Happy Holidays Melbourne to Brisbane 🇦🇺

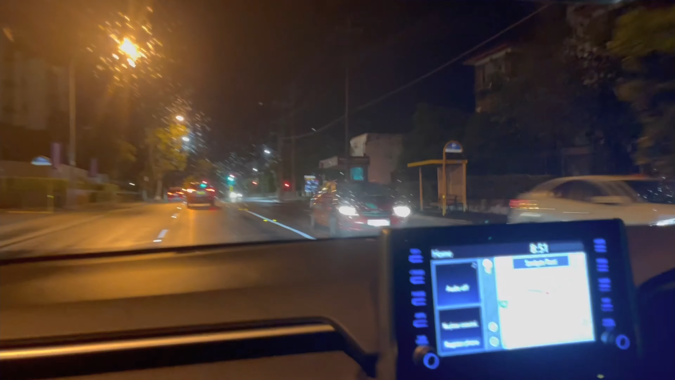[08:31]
কেমন হয় দেখি পুরো ব্লগ শেষ করে দিব আজকের জন্য আমার একটু পরে চার্জও শেষ হয়ে যাবে আর এটা হলো ব্রিসবেনের রাস্তা রাস্তাঘাট